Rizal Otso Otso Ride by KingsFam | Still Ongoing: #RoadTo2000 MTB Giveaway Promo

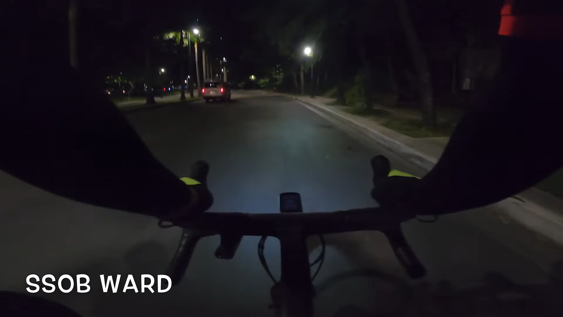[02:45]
Saturday ngayon, ikutin daw namin yung Rizal.
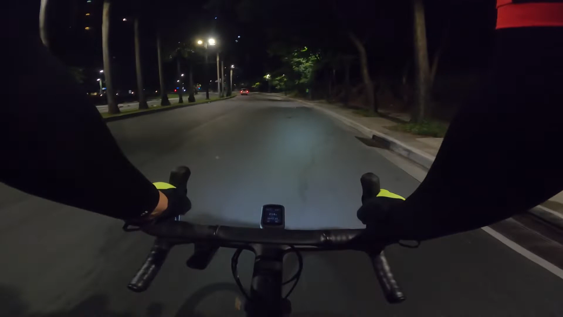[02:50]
So palis na ako ng bahay. Na-meet ko lang si Sob Pudge Pudge at si Sob Cheeky Bogly sa The Grove Starbucks. Eating Time 5 a.m. So ngayon, 4.40 a.m. Sana hindi ako masyado malate. See you later guys.
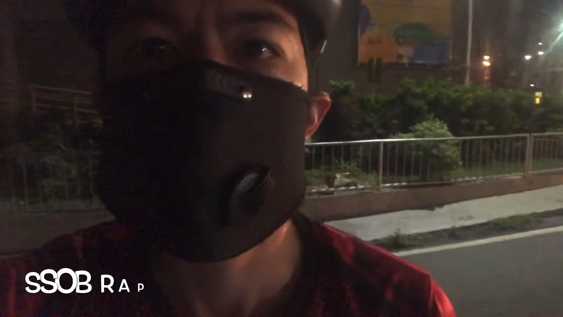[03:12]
So mga kabogly, gito tayo sa SMB Kuta. Nihintayin natin si Sob Allen. Tapos ride out tayo papuntang Tikling to meet mga sobs natin. Okay, see you.
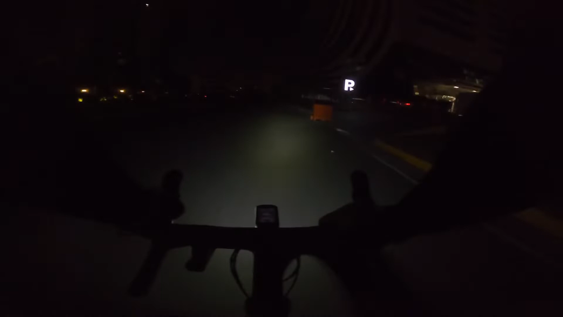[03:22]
So yun, medyo madilim pa. Wala po masyado nagpa-bike. Pero maya maya ano, dadami na rin yan. Dito ako sa SMO, ha? Pakanan ako ng yung road na yan. Tapos nabas C5. Tapos all the way na yan hanggang The Grove. So, sana safe kami din today sa ride namin at walang walang ma-accident. Sana walang apariya para maka-uwi kami agad lahat.
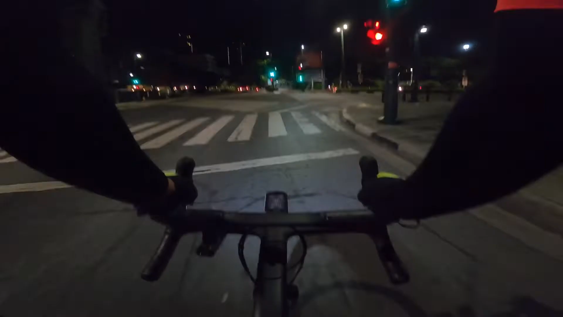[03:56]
Sarap malamig. Sarap talaga mag-bike ng ganito kong oras. mamaya pag mainit mahirap na bumadyak. Sana hindi mo walang today. At the same time, hindi masyado mainit. hindi na talaga medyo nakakatakot sa C5 e.
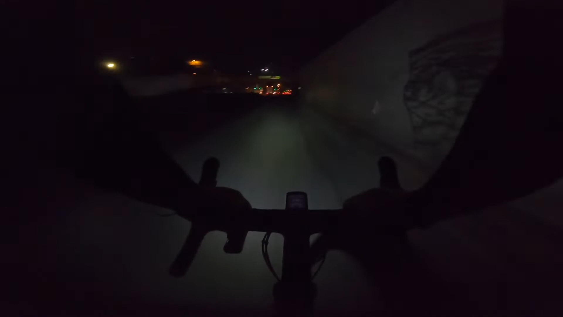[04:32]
Kasi kalusong siya. Tapos yung kali, hindi diretsyo. may mga haps na maliliit. So, pag mabilis ka pa baba, may tendency na umalaw pa lang yung bike mo.
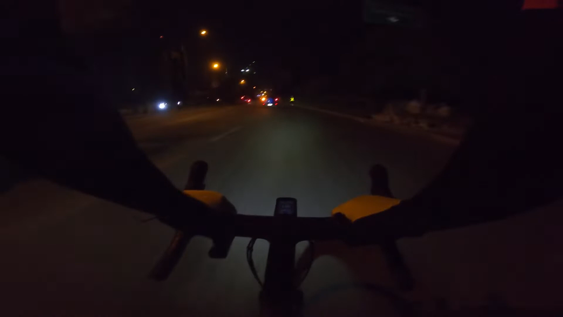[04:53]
Kaya dapat maingat talaga na siya. So, approaching Pasig. Usually, pag C5, sa ilalim lang tayo langit. Para hindi pala skaroon. Kasi medyo makakahaba lima tayo versus C5.
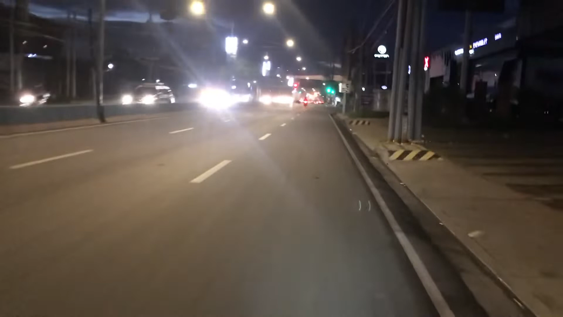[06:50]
Ortigas Extension Siguro mga halfway or quarter na kami papuntang Tikling. Nag-aantay na doon sila sa Ralph, Allen, and Eugene.
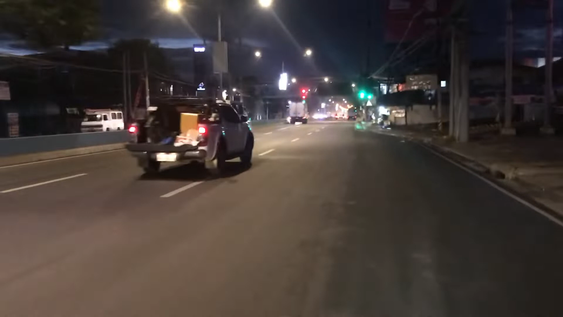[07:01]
Sa likod si Ralph ay si White at si Rally. Smooth ride so far. Wala ganong traffic. Walang mga motorist. So, yeah. Good morning ulit.
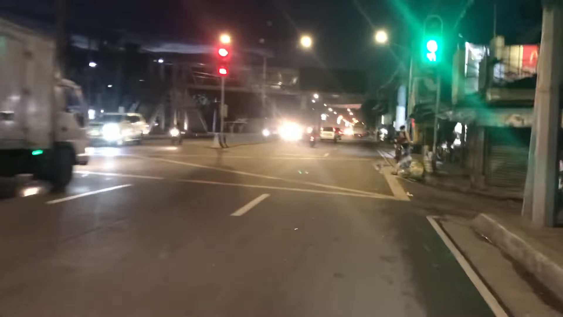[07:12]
Good morning mga Kabugli. Ride out Saturday today.